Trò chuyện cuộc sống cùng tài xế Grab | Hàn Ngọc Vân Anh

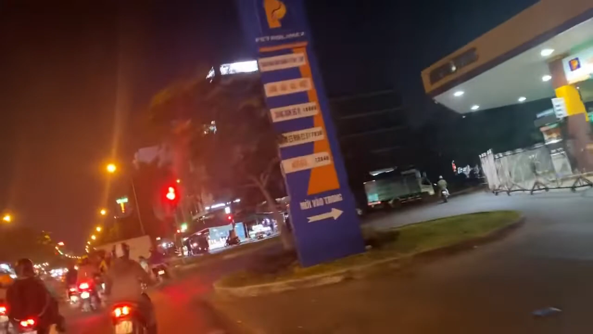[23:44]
Ôi cái đường này nó sóc quá. Anh ấy đi đường ngoài này cho sáng nhá. Có một cái đường này là đi vào khu công nghiệp đó. Đây này mọi người, anh đang quay đó, nhưng mà đường đó nó tối lắm, mình sợ đi đường tối.
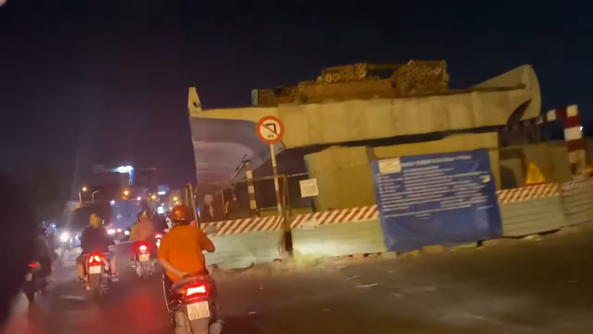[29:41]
À, đây là cái cầu vượt,
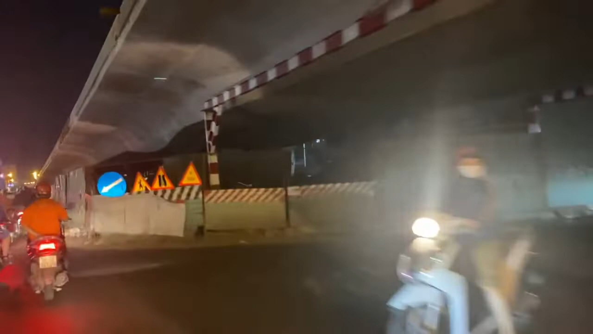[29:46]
đây là đường quốc lộ đúng không anh? Cái này vẫn là trong Lê Trọng Tấn. À, cầu vượt, đây là cầu vượt Lê Trọng Tấn.
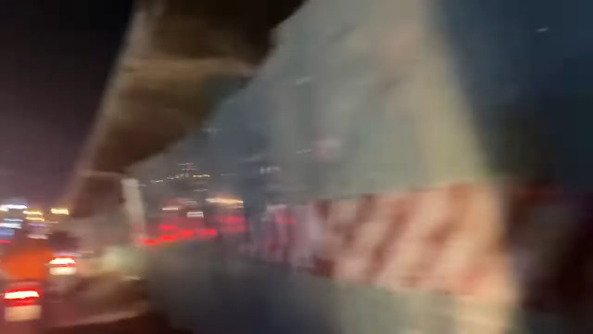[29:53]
Sắp tới trên kia thì chúng ta sẽ gặp phải cầu vượt quốc lộ 1A.